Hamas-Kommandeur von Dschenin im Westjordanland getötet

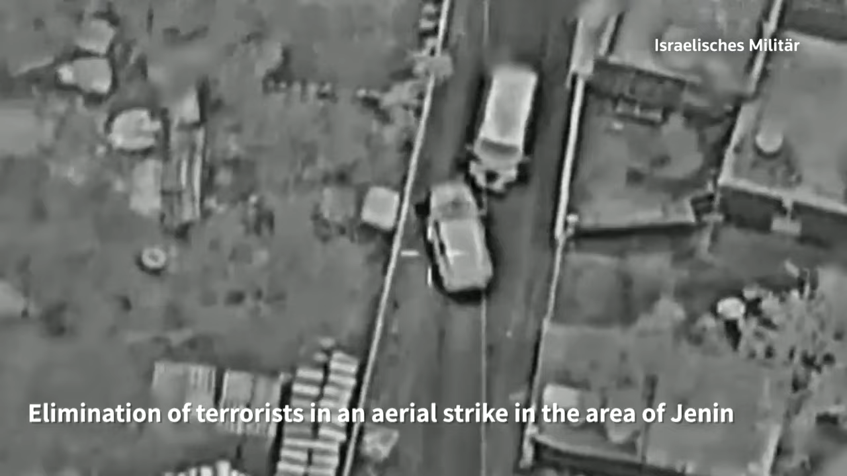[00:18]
Zwei weitere Hamas-Kämpfer seien auf der Flucht von einer Drohne getötet worden. Dieses von der israelischen Armee veröffentlichte Video scheint zu zeigen,
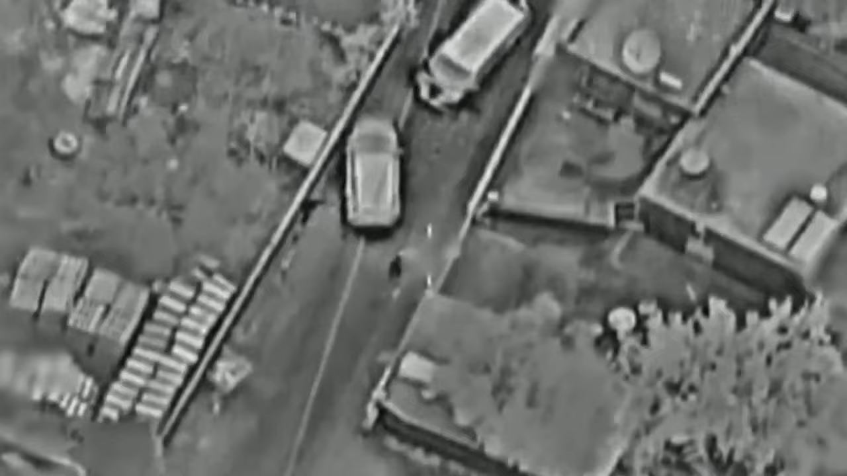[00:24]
wie ein Fahrzeug an ein anderes heranfährt, woraufhin ein Feuergefecht beginnt, dann folgen zwei Luftangriffe auf weglaufende Personen.